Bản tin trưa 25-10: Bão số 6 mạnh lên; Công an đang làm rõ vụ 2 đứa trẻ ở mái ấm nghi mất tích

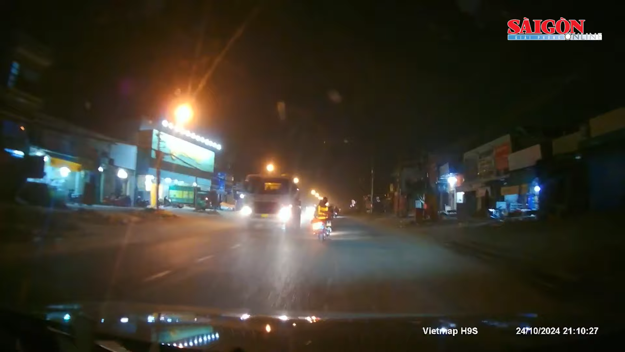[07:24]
xã Đa Phước, huyện Bình Chánh, TP.HCM. Lúc này, người đàn ông là tài xế xe ô tô đến, đề nghị hỗ trợ dẫn đường tới bệnh viện vì trên xe đang có sản phụ có dấu hiệu chuyển dạ sinh con. Tổ công tác lập tức dùng xe mô tô đặc trủng phát tín hiệu ưu tiên mở đường cho ô tô. Ít phút sau, sản phụ là bà Quy đã được đưa tới bệnh viện Hùng Vương kịp thời, với tình trạng sức khỏe ổn định và đang chuẩn bị sinh con.